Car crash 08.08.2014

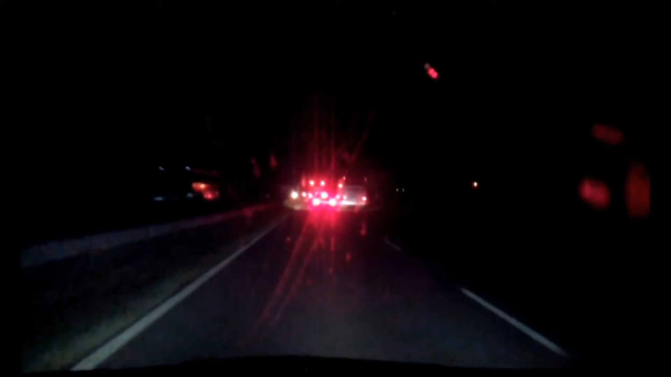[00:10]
Не, не, защото тук никога не спират. Тук никога не спират коле. Къде не спират? Тук. Никога не се спира така. Да, заобикалят, станала катастрофа. Като гледам къде минават, малея рейс, може ли ще мина рейс. А между другото на такива неща, като видиш е така отдалече аварийки, действай много отрано, защото...
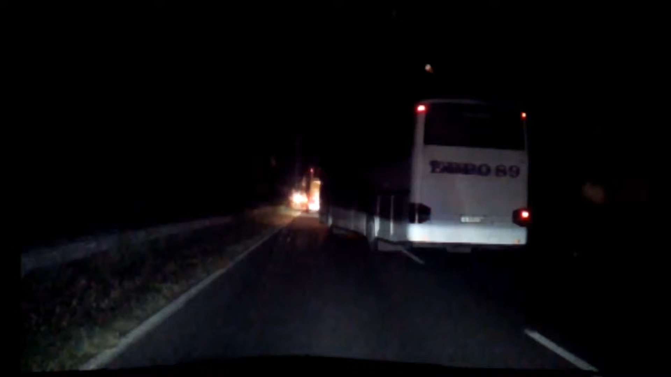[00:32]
Защото никога не знаеш колко бързо ще се наложи да спираш, защото то пред тебе, дали ще се удари, дали има нещо пред него, особено както е рейс, ти нямаш видимост в него. Теба е аз заобикаля, бе. Да, станало е нещо. Станало е нещо и то... Виждай, не изпреварвам. Мале, мале, мале, мале. Той в мотинелата ли се ударил, сега ще видим. Лошо.